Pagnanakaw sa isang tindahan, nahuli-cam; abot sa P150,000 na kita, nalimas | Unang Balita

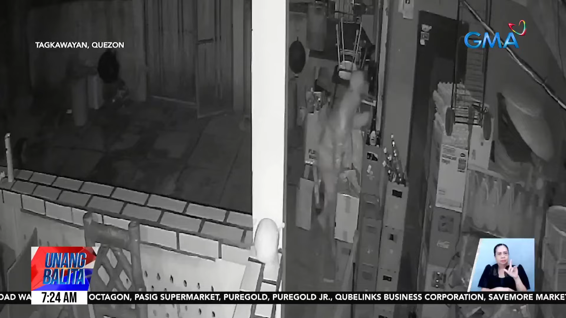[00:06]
Palingalinga at tila nakikiramdam ang lalaki habang binubuksan ang pinto ng tindahan.
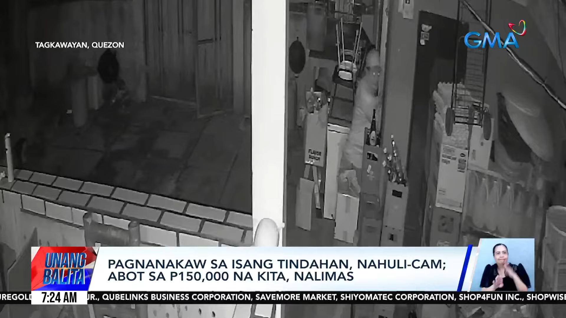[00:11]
Sa loob, binuntahan niya agad ang isang lamesa. Binuksan ang drawer, kinuha ang isang pouch at dahan-dahang lumabas. Makalipas ang ilang minuto, bumalik ulit ang lalaki at naghalughog.
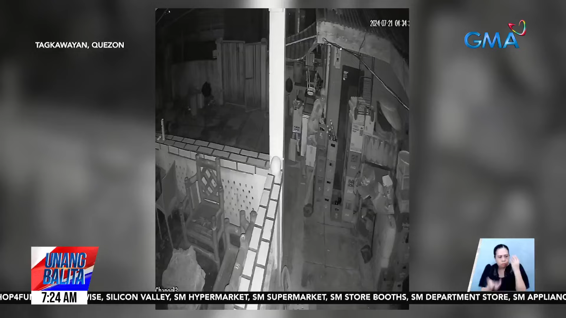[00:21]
May ilang beses din siyang tumingin sa CCTV camera sa pagkaakalang nakapatay iyon. Ang lalaki hindi pa na kontento, binuksan ang rep at kumuha na isang bote ng soft drink.
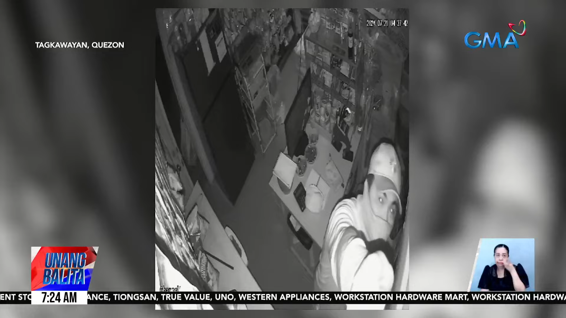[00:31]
Bago tuloy ang lumabas, kinuha rin niya ang isang lalagyan na puno ng mga bariya.
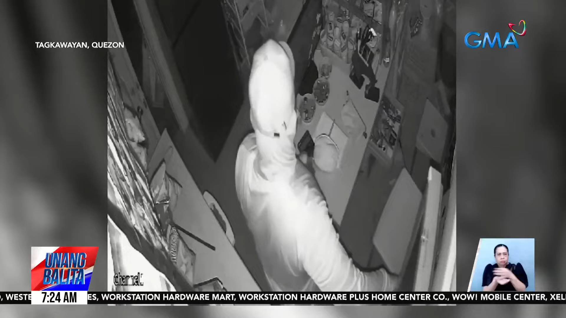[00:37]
Ay sa may-ari ng tindahan, naabot sa 150,000 pesos ang nalimas ng magnanakaw.